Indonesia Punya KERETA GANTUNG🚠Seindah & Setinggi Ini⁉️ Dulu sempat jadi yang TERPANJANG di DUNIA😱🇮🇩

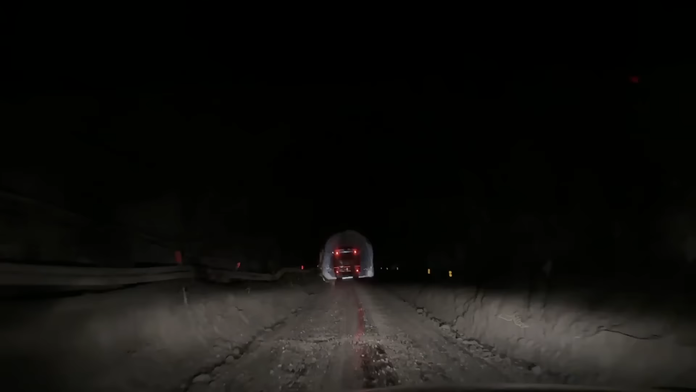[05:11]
Gede banget ya? Gede. One way ya? One way. Katanya ada lampu merah, jadi
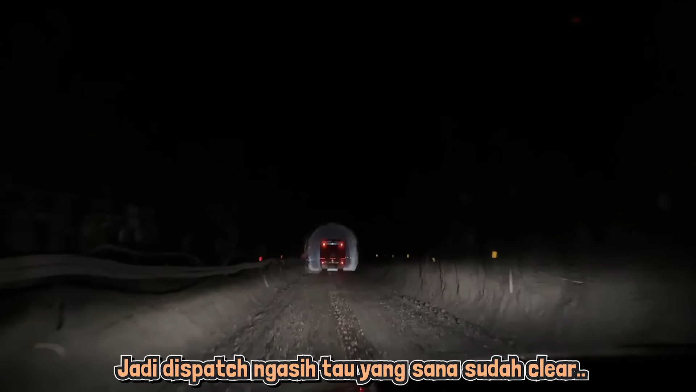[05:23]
dispatchnya tuh ngasih tahu yang sana udah clear, baru kita bisa lewat gitu.
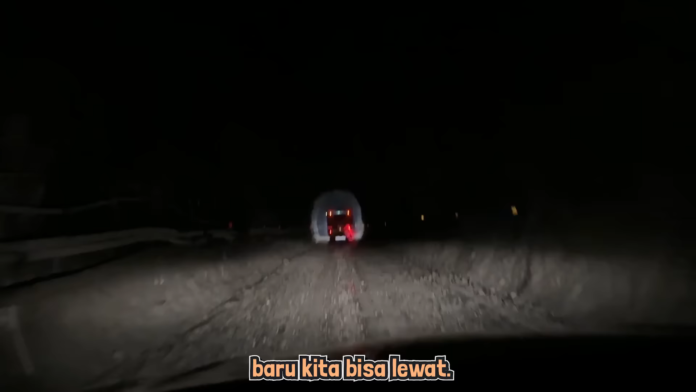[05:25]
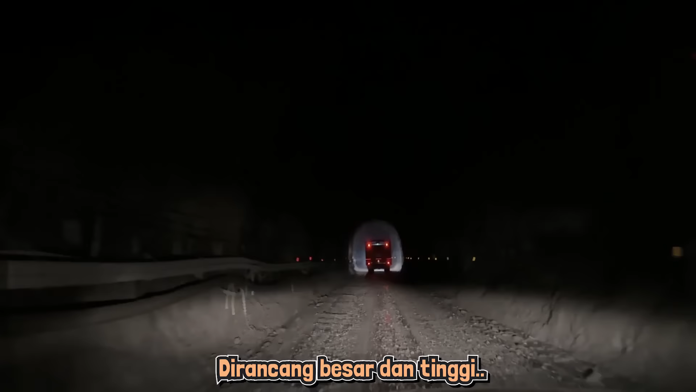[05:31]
Gilancang besar, tinggi, karena alat-alat beratnya juga lewat sini juga tuh. Iya, iya.
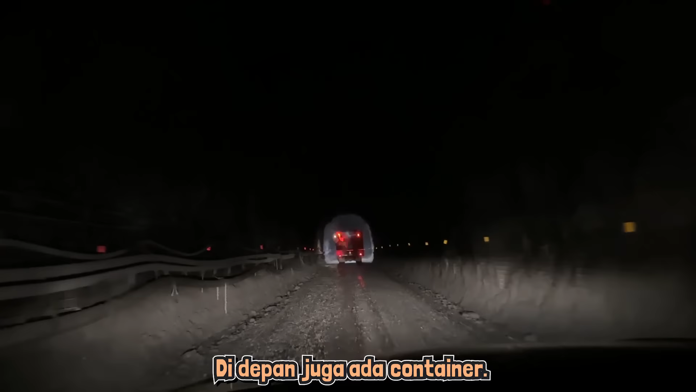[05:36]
Nah, di depan PSBC juga kontainer. Oh, kontainer muat ya? Kontainer muat. Jadi tinggi banget.